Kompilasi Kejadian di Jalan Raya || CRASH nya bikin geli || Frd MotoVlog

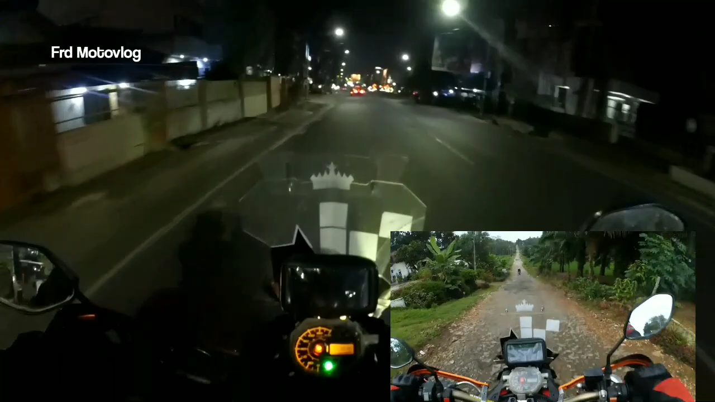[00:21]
Bocil-bocil barbar. Sangat tidak santuy sekali Pak, seperti itu Pak. Tadi pulangnya rehat dulu soalnya enggak kuat kalau mau lanjut Jam berapa ini saya baru balik?
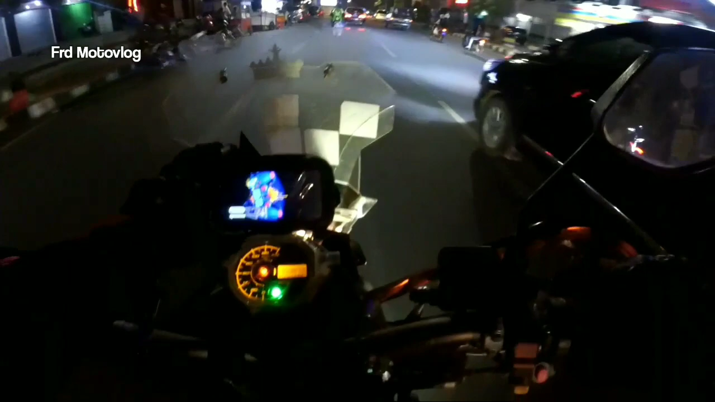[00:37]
Jam 10.43. Wis jos kali pokoknya nek jam 10.43 iki mene balik lho bengi-bengi lho. Dulu sering main sampai lupa makan. Sekarang sering kerja sampai lupa main. Ya sudah seperti itu Pak. Takdirnya. Waduh geradak ini Jan. Oke, ini ada beberapa kompilasi dari saya yang akan menemani hari-hari gabut Anda ya, tidak seperti motor samping kiri saya ini. Ada buncengannya, ternyata saya tidak usah diperjelas lagi ya.